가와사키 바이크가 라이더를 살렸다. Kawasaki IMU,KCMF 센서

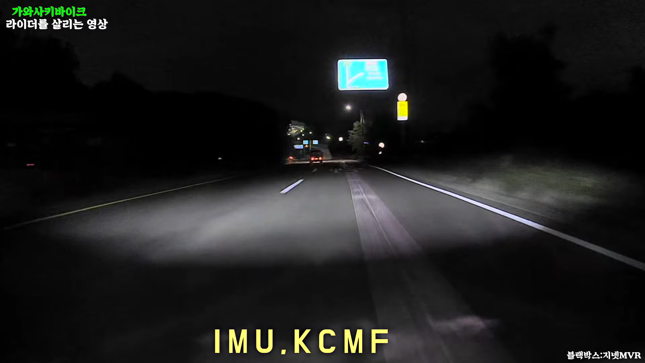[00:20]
이 센서가 라이더가 코너 진입할 때 그 상황을 모든 상황을 다 센서로 측정을 해서 라이더가 전도가 안되게끔 어시스트하는 역할을 하는 그런 센서인데요. 라이더가 국도를 아주 정상적인 속도로 잘 달리다가 커브끼리 나왔는데 커플을 원만하게 돌지 못하고 가드레일을 들이박으면서 사고 장면이 나오는데요. 다행히도 가드레일을 들이박으면서 땅바닥에